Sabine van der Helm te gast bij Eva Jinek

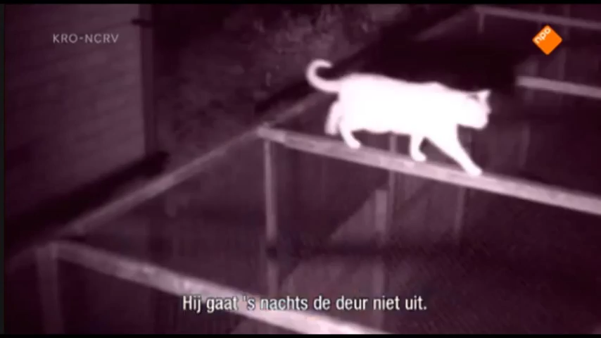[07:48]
At 8.36pm, Ginger leaves de huis.
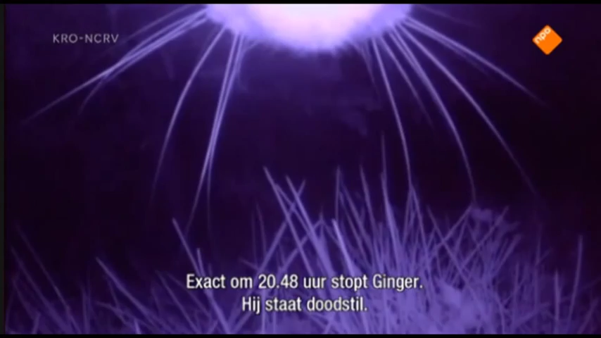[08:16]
Dead in his tracks. Just as he's entered the other cat's garden.
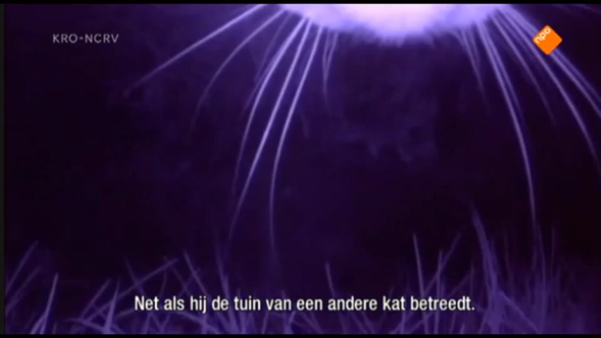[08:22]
And that cat is at home.
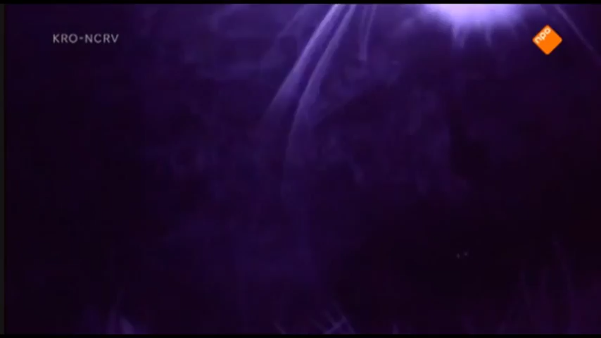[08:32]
Er wordt nauwelijks opgekeken hier op tafel. Ja, eventjes werd hier gekeken. Wij weten dat het afdeling geluidseffect is. Oh, oké. Dus dat doet ze niks meer. Ik weet niet of het voor iedereen thuis te zien was, maar rechtsonder in het beeld zag je twee kleine oogjes. Ja. Dat was de andere kat.
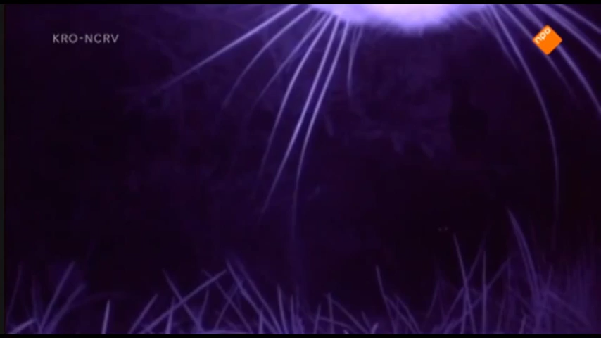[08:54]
Misschien kunnen we dat nog even laten zien. Ik kan het moeilijk zien vanaf hier, maar die kat is thuis.